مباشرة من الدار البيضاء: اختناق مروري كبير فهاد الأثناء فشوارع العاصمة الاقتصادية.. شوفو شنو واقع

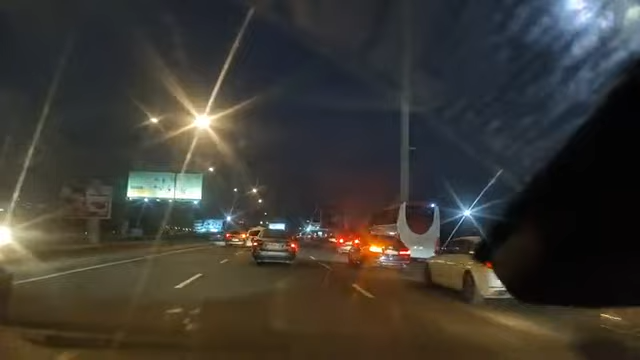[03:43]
يشكر شي واحد على ود شي حاجه اللي فريمون زوينه، واخا يكون الانسان كيتخلص على هذيك الخدمه ولا على هذاك، ولكن الانسان مزيان يشكر شي حاجه مزيان. كتشاهدوا معنا مشاهدي قناة شوف تي في، هذه هي الأجواء صباحة يوم الأربعاء وشوارع العاصمة الاقتصادية.